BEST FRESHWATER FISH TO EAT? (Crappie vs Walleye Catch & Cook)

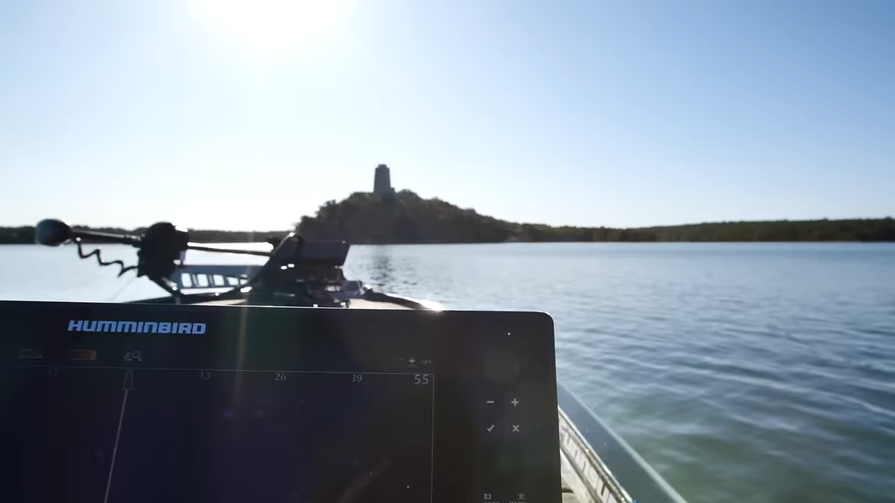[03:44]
it looks to be a rocky lake though
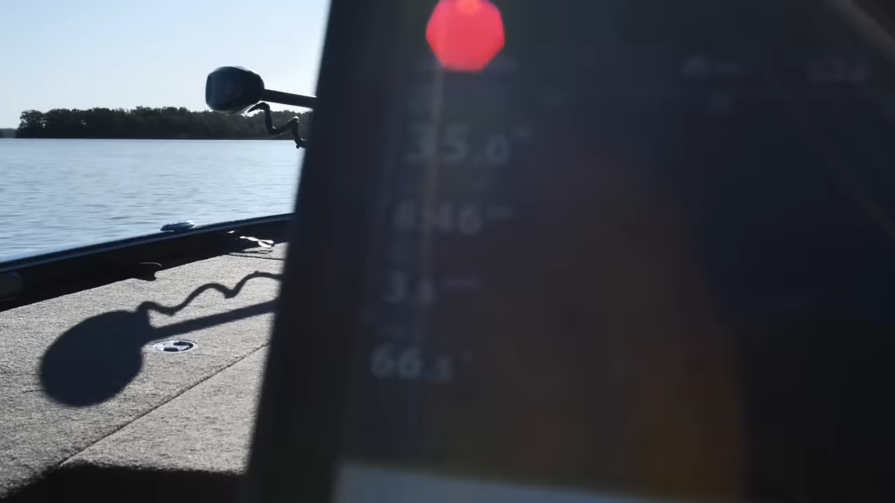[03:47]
water temps right now are looking like the sun is
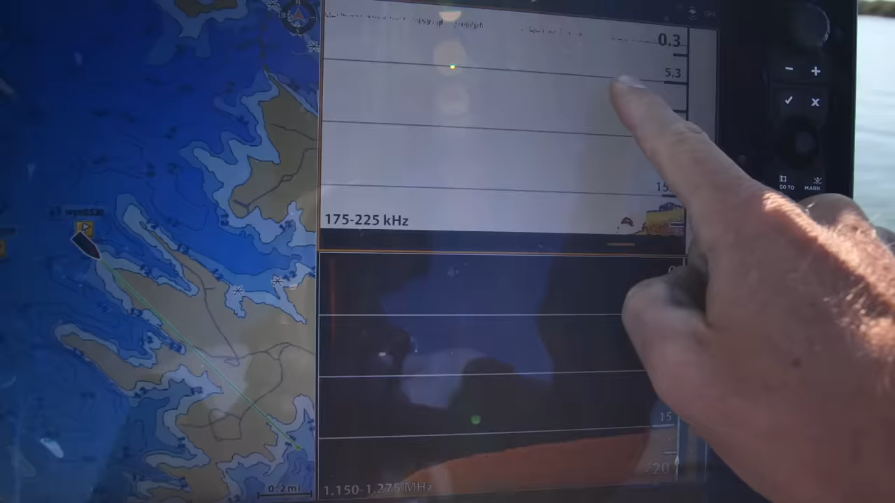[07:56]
okay we know we got some fish running around here and they're off at the end of this point as well let's see if you guys can see this right here that there's fish on the end of this point right here that i marked
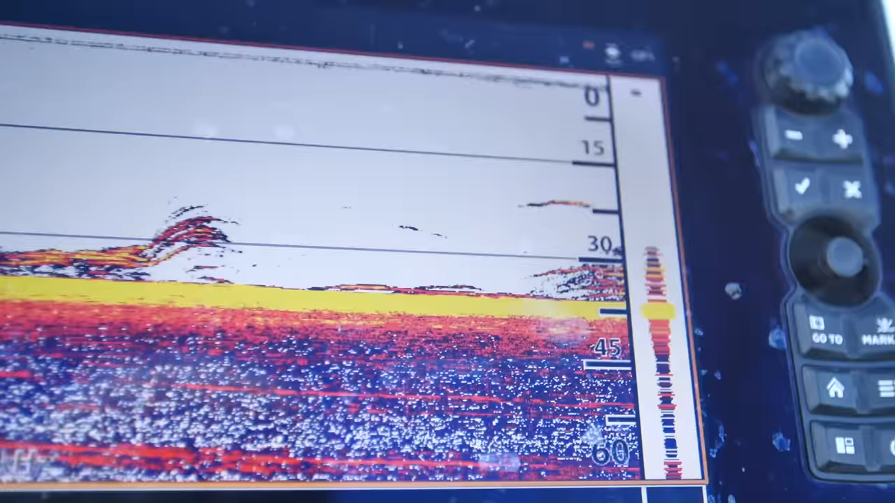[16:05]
what is happening i think every fish in the lake just showed up here right now getting bit got oh felt better
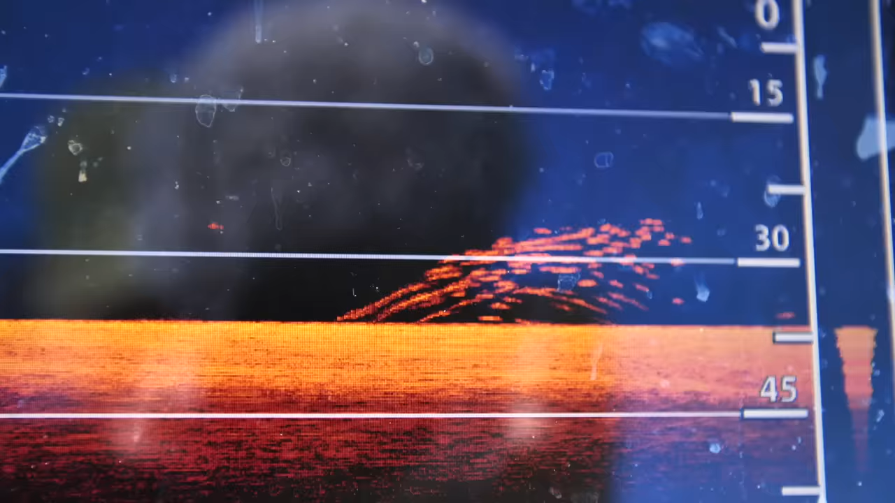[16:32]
these are the white bass oh they're hammering it this must be the white bass back on board